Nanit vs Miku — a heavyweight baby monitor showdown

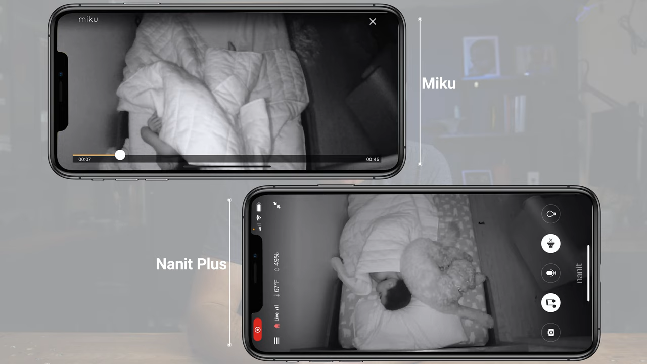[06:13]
or Nanit's superior night vision feed with visible infrared lights on the camera.
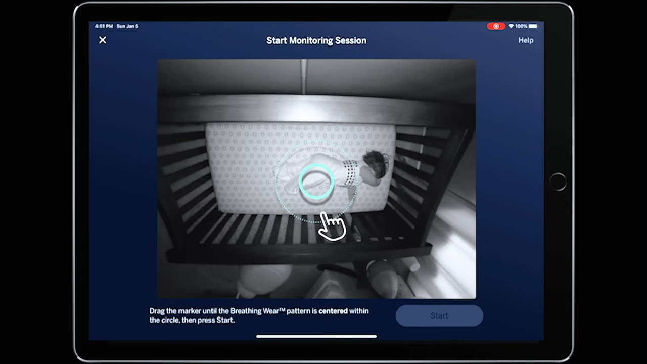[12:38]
You have to open the app and you have to manually target the patterns on the sleepwear in order for it to work.